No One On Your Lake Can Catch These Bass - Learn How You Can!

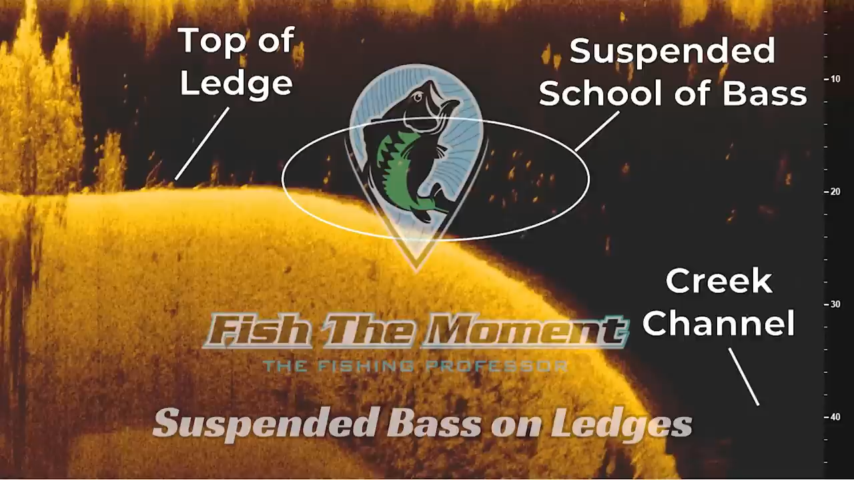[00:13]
inactive bass with a variety of lures and retrieves to put more fish in the boat on these tough offshore fishing days. Let's get into it.
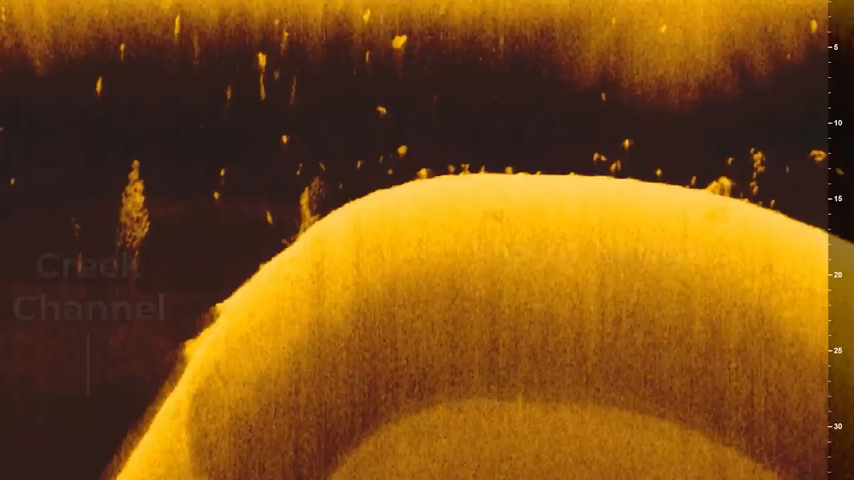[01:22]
In this example, we have a ledge with the shallower water here and the creek channel, which has deeper water over here.
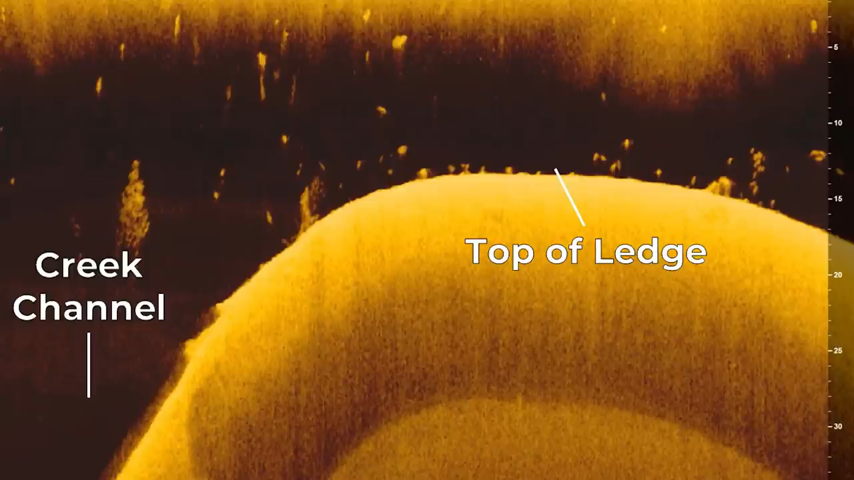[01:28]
On top of the ledge, you will see a school of bass that is positioned somewhat tight to the bottom,
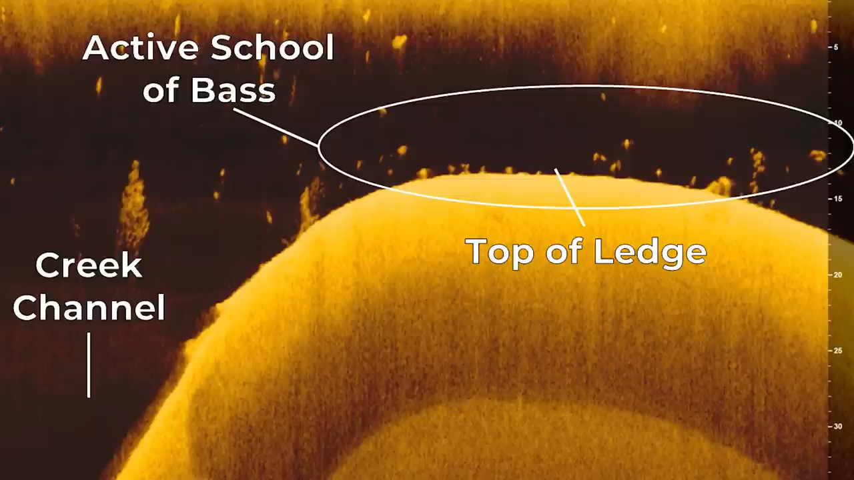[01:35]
and it's in an active feeding mode because it's on top of the ledge.
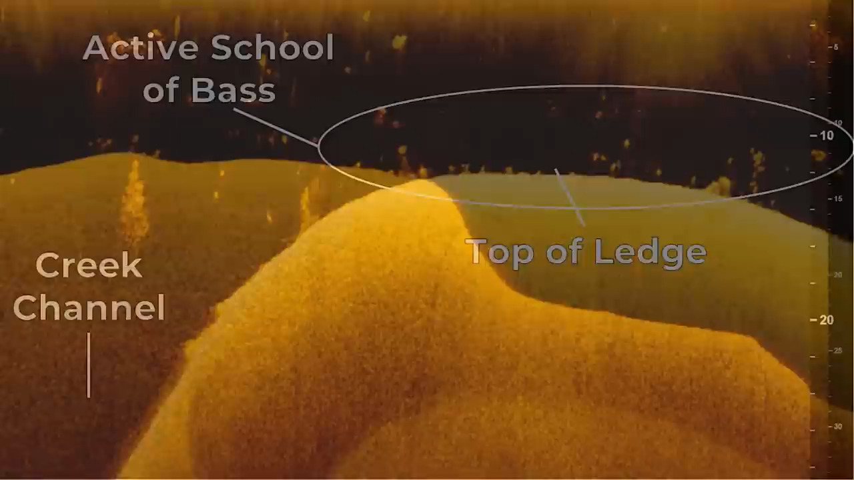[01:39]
Here's one more example of an active school of bass on a ledge.
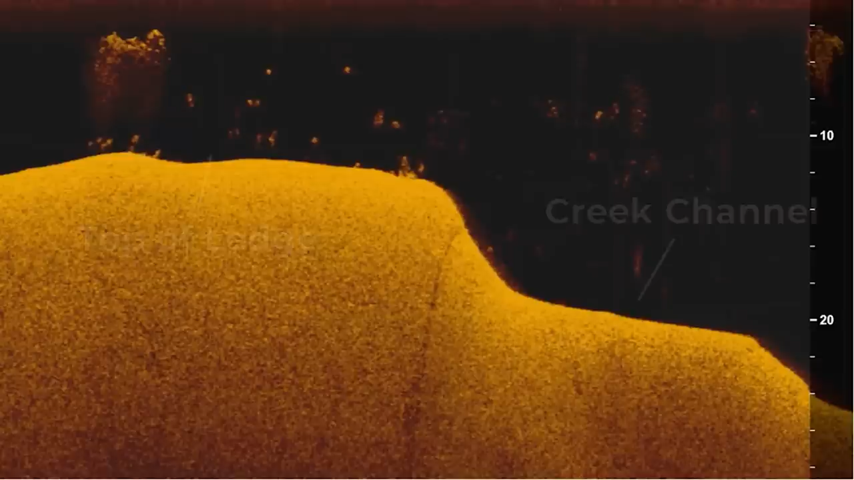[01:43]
Again, we have the top of the ledge and the creek channel pointed out here. We also have this active school of bass that is positioned on top of that ledge. This group of fish is actually spread out a little bit more, and some of those bass are suspended higher off the bottom, but they're still on top of the ledge, meaning they're actively feeding. You can also see a ball of bait fish next to that school of fish, and that's what those fish are feeding on.
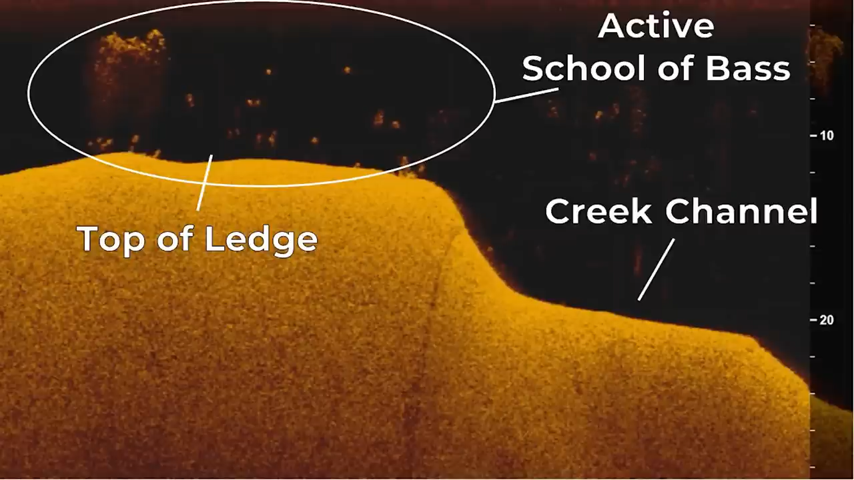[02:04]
Whenever those fish are on top of the ledge, they're very catchable, and you can usually catch them on a variety of baits that you traditionally would think to fish offshore.
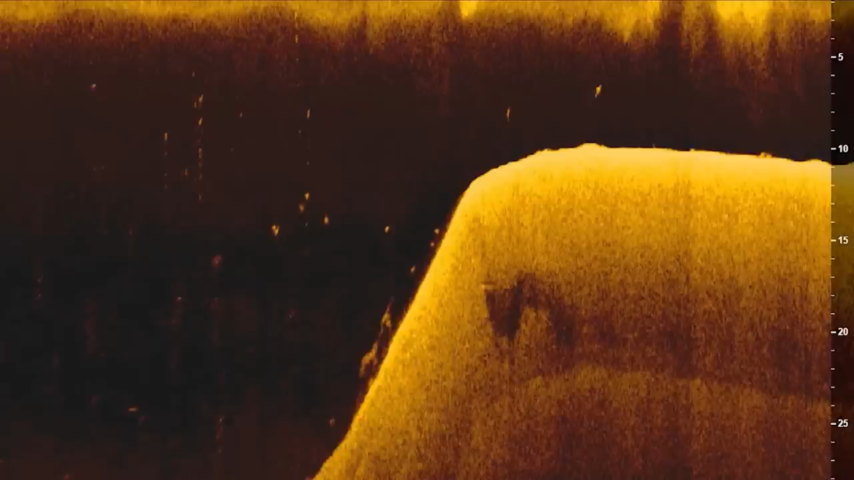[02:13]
Now, unfortunately, bass can't be in an active feeding mode all of the time. For example, in this image, you'll see another ledge. The top of the ledge is here, and we have the creek channel over here. We also can see a suspended school of bass that's sitting off the ledge over the creek channel. These bass are not on top of the ledge like the last two schools, but they're close enough to the ledge that you can tell that they're still relating to it. This is what I would call an inactive school of bass that's suspended over the top of the creek channel.
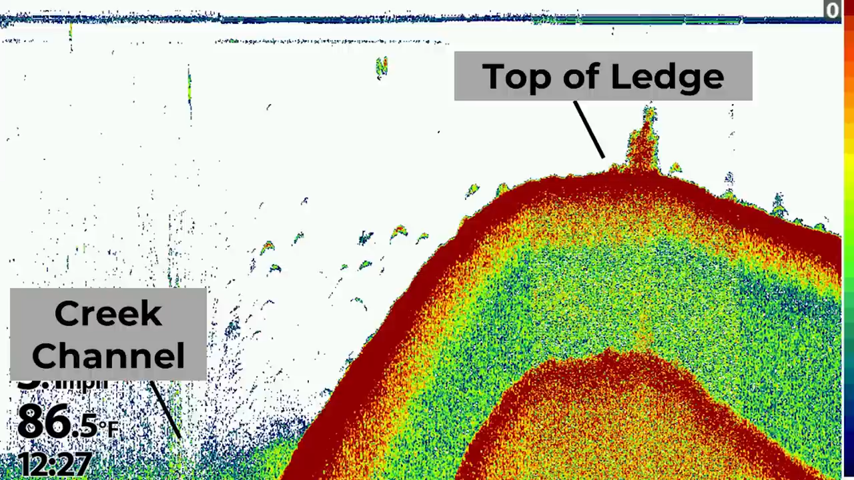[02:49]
On screen: water 86.5°F
Here's another example of an inactive school of bass using the 2D view on my fish finder. Again, we have the top of the ledge and the creek channel here, and then we have a school of bass that's sitting over the creek channel, not on top of the ledge, but close to it. The reason we can tell these are bass is because they're positioned horizontally more than vertically, and they're also stacked no more than two to three fish high. Again, these bass are not in an active feeding mode. When they do want to feed, they're going to move up on top of that ledge.
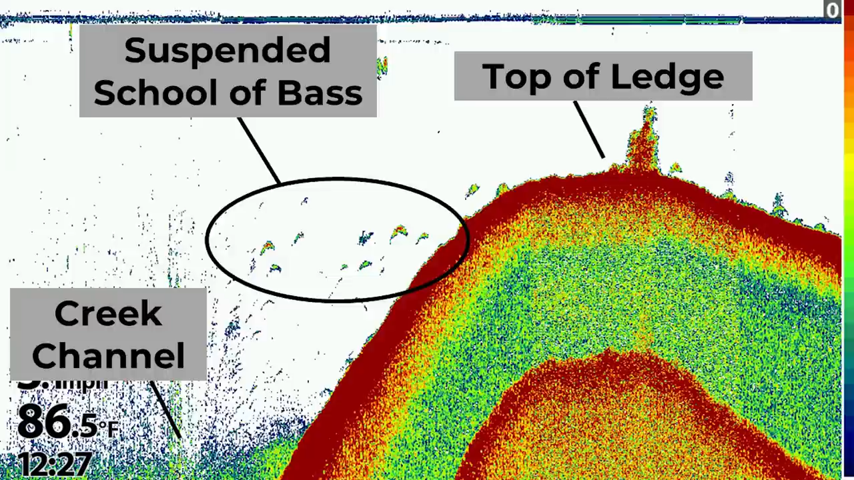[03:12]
On screen: water 86.5°F
This is usually triggered by a school of baitfish moving up on top of that ledge to feed.
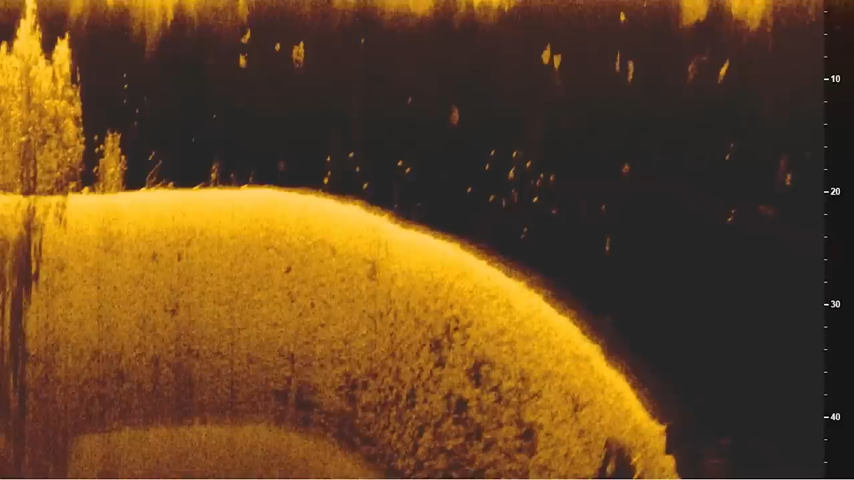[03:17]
Once those baitfish are up there, the bass are going to move up on top of that ledge, and they're going to be much easier to catch.
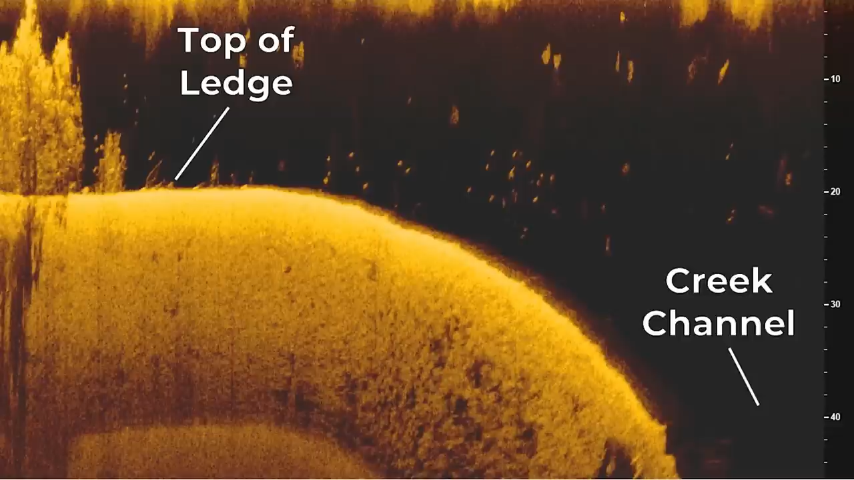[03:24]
However, when the bass are suspended over the drop, like in this third example here, they're going to be much more difficult to catch. In this case, you're going to have to employ different baits than you normally would offshore, and use a mixture of unique baits and retrieves to trigger these fish into biting. This is one of the more advanced skills of offshore bass fishing,
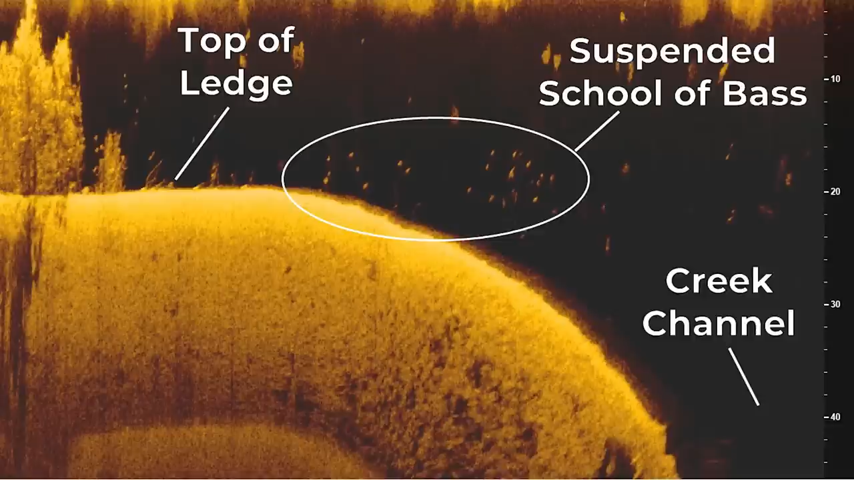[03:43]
so let me walk you through all the baits that I use, and how I retrieve them to catch these inactive suspended bass.